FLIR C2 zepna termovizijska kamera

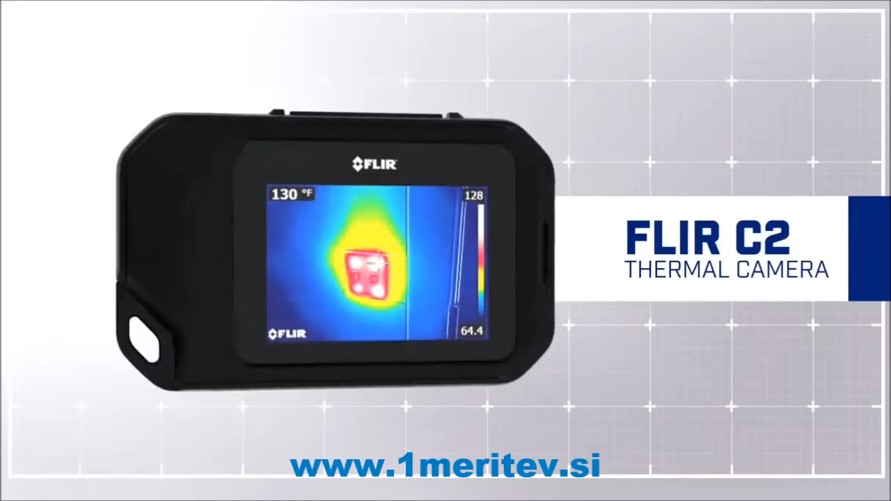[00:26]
On screen: spot 130°F
Keep it on you, ready to go,
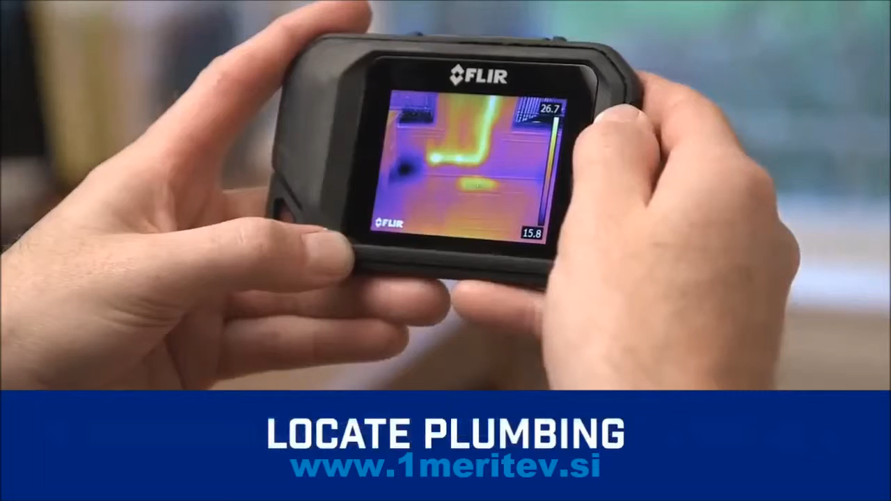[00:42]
Find subtle signs of water damage. Check heating systems and airflow.
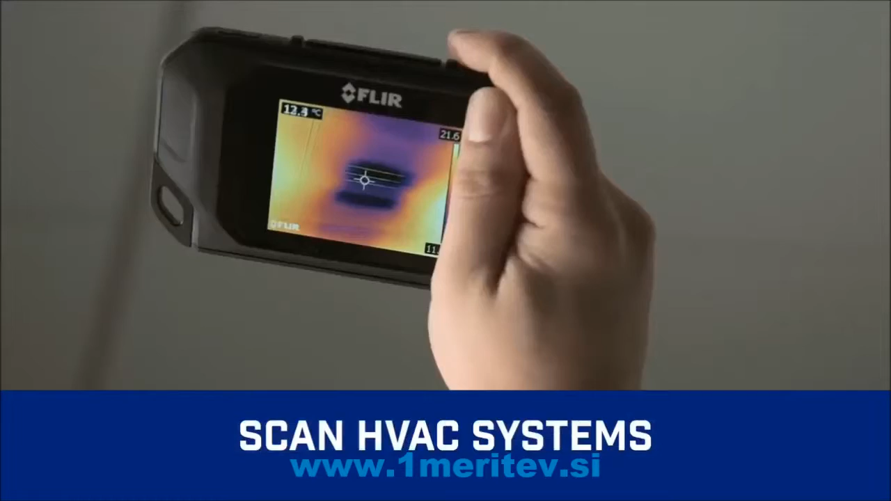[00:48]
Scan for electrical hotspots and more.